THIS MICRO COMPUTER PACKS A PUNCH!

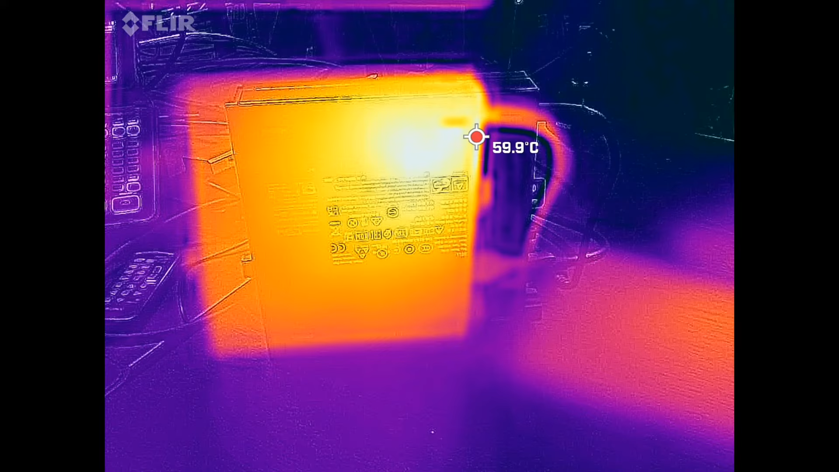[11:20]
On screen: spot 59.9°C
ran it under heavy load you'll notice that there are a few hot spots here and there especially where the
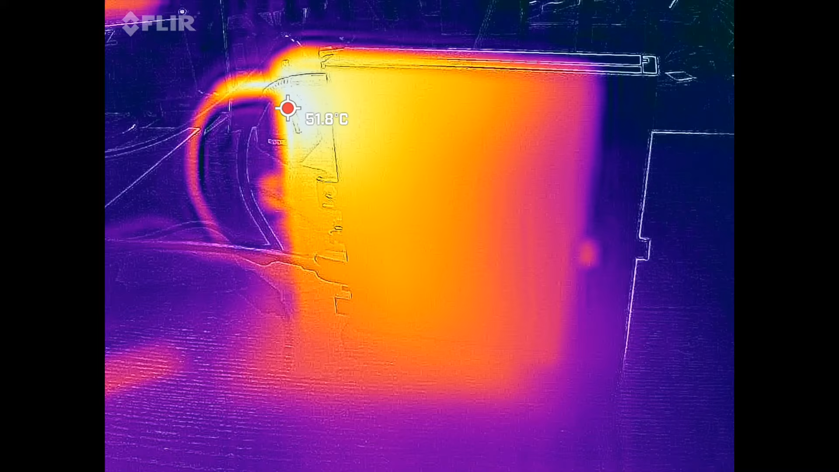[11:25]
On screen: spot 51.8°C
power supply is plugged in you'll see it can get pretty hot but otherwise relatively
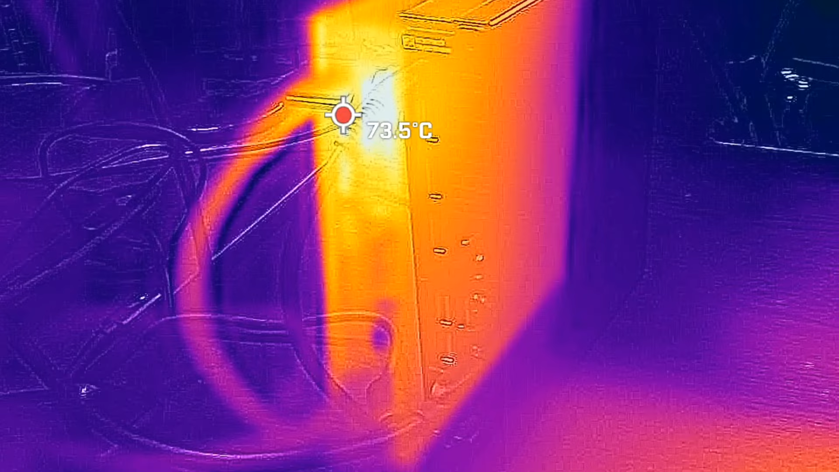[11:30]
On screen: spot 73.5°C
cool everywhere else just notice that really really getting hot there so something